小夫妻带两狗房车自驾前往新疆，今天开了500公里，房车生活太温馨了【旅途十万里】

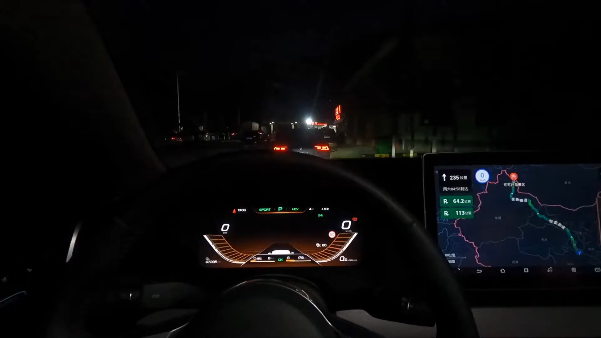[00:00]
现在晚上7点钟天黑了我们现在到一个服务区了我看一下好像是进甘肃了刚刚进甘肃刚刚在这边边上
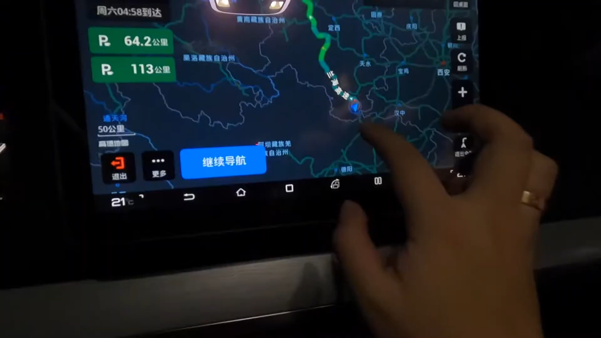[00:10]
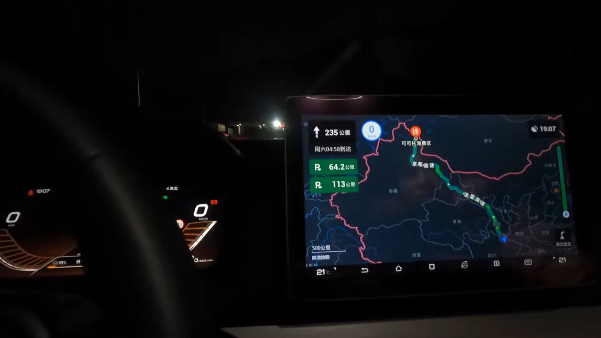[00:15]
开了大概好像有多少公里应该有300多公里还有2727好像开了300多公里了休息一下
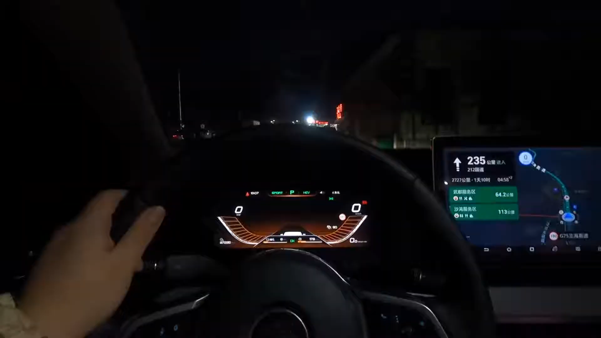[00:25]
休息一下在这休息一下换你一共来开然后我们吃点零食垫下肚子我们准备等会儿到了再次晚上